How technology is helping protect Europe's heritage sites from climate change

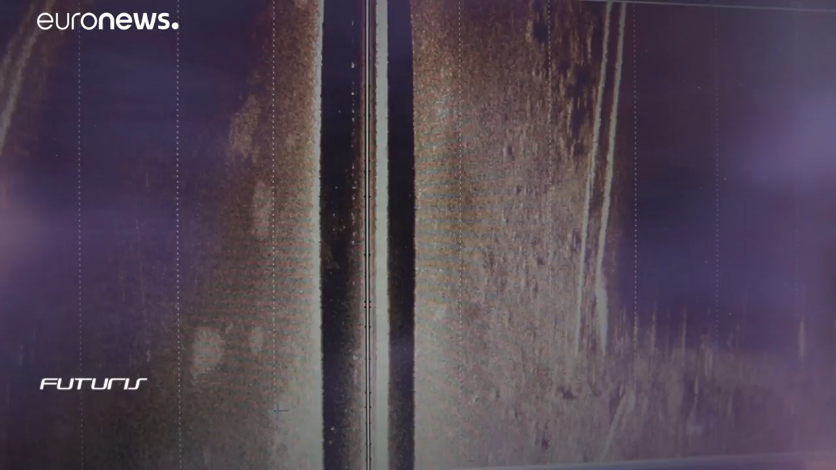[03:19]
This sonar allows us to see what's happening on the seafloor.